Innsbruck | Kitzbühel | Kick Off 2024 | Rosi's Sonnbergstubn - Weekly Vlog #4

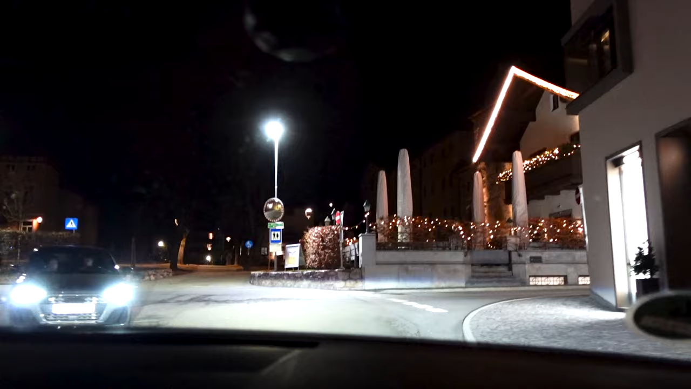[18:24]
Also, normalerweise Highlife, ne? Ist doch echt komisch, gell, dass gar kein Schnee ist. Also hier geht es hoch zur Bahn. Ja.
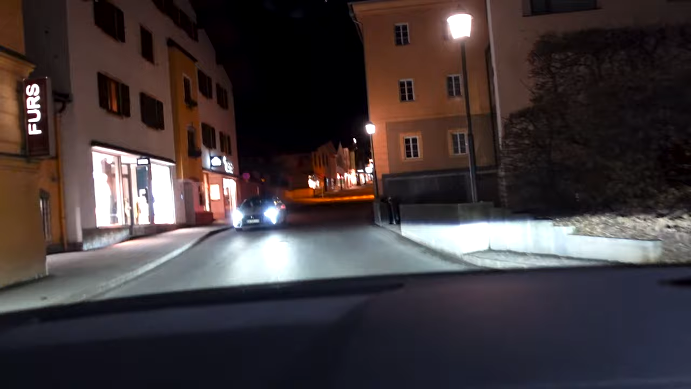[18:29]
Also wie gesagt, das ist ein kleines Dorf. Da haben wir auch mal die Skier geliehen, ne?
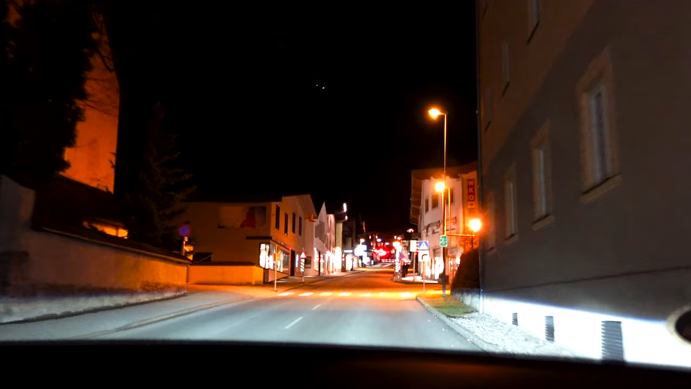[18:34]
Ja, an der Bahn. Und immer Kids-Sport-Klamotten gekauft.
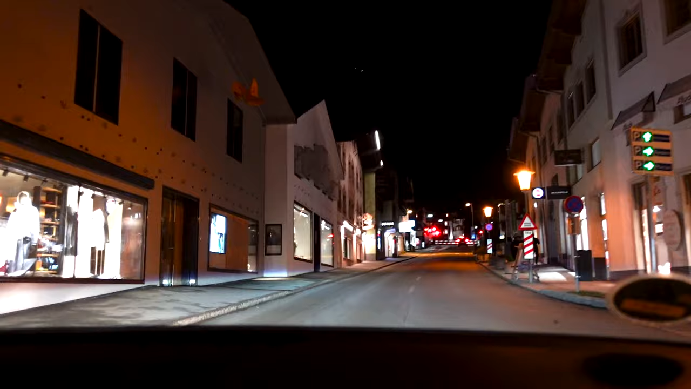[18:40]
Oh, die Schranke ist neu. Die gab es nicht. Nee, doch, die gab es schon. Ja?
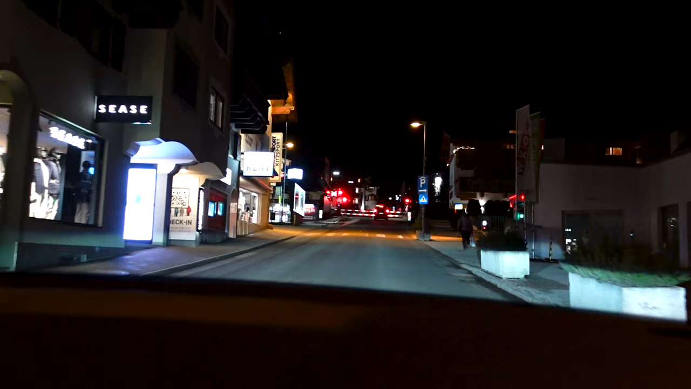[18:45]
Ja. Hier ist es, ne? Ja. Hier haben wir immer die Skier geliehen.